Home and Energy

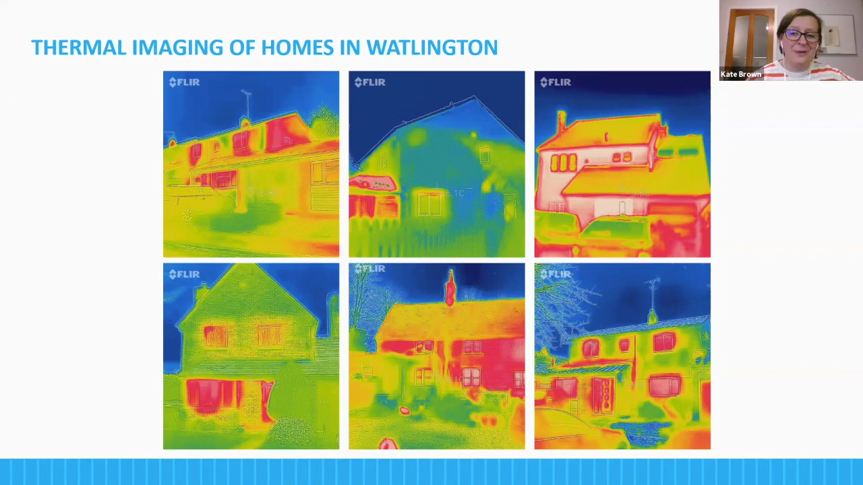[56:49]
So the downpipe was just a bit warmer. So it's showing up as warm. Our windows, we're going to get our windows replaced this year. Our windows are not there. Our roof isn't so bad. But we need to have some repair done on the render and we need to have the windows and door replaced.